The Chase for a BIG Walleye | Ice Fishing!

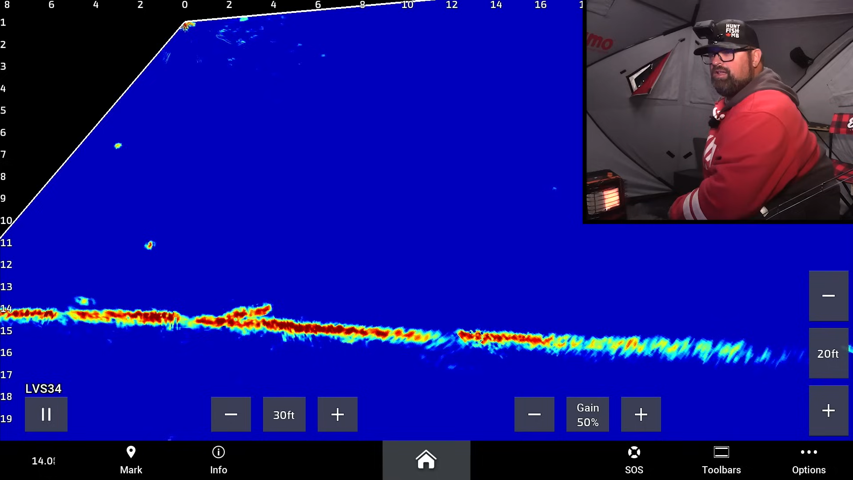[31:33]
Look at that thing chase fish around. Right here. Be a walleye. Oh, come on. It's gotta be a pike, right? That is crazy.
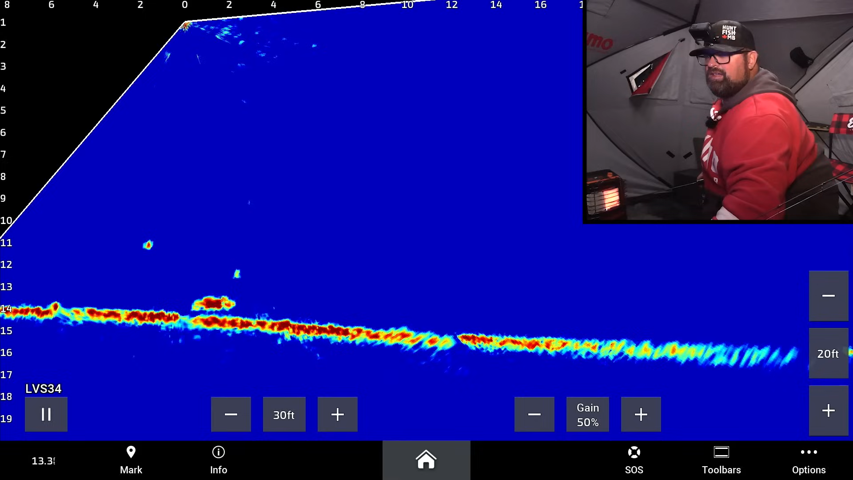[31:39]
If it's a walleye, it's big. Come on. It could be a big walleye. If it's a walleye, it's a tank. Just want to see it.
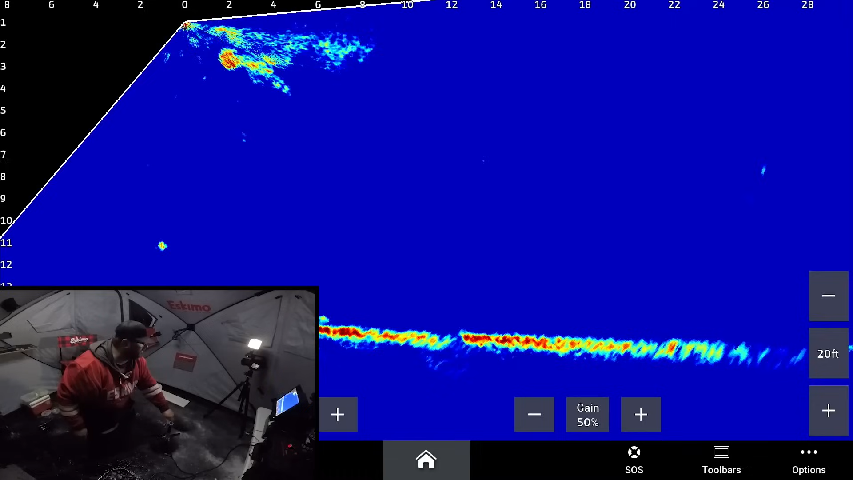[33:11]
Where's the, it's a vapor trail. I can't even keep up with it. The vapor trail just shot right down. Boom. Oh, we waited all day for that one.
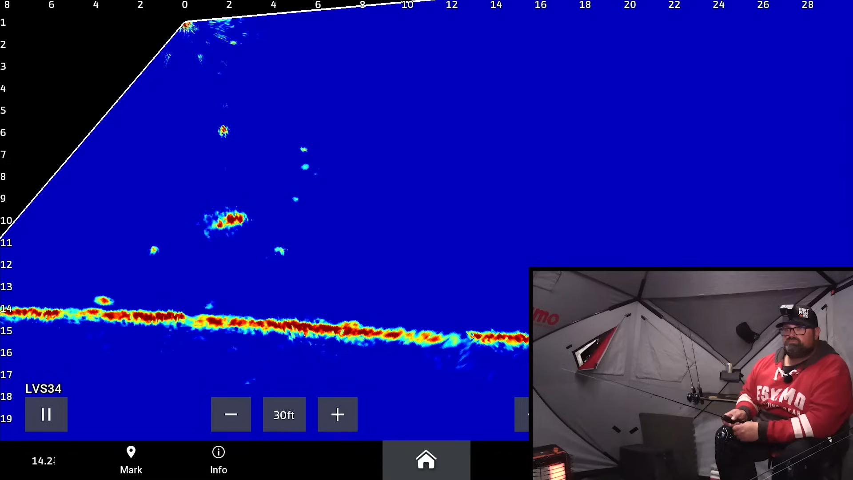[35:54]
Ooh, what's that one? That one right there. That one again, it's chasing fish around.
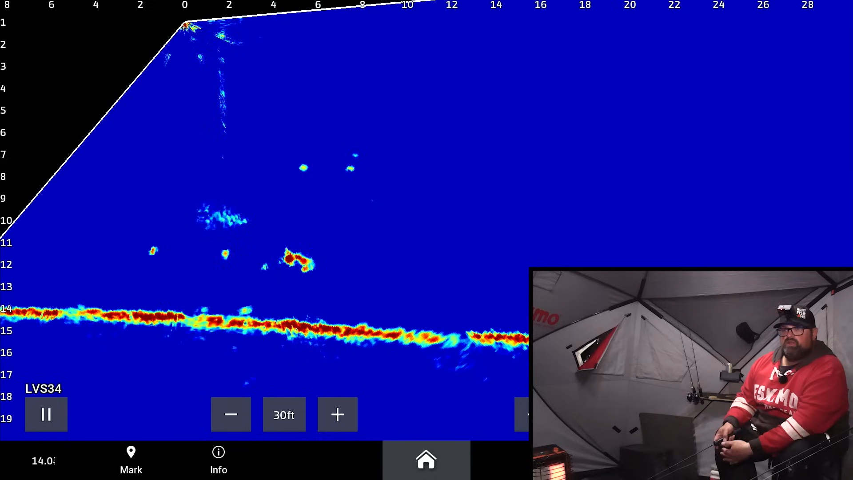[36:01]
Get over here, buddy. Turn. Here it comes, here it comes. Come on, here it comes. Yeah, this one right here. That was nice. Another decent fish. This one looked like appeared to be chasing fish around too.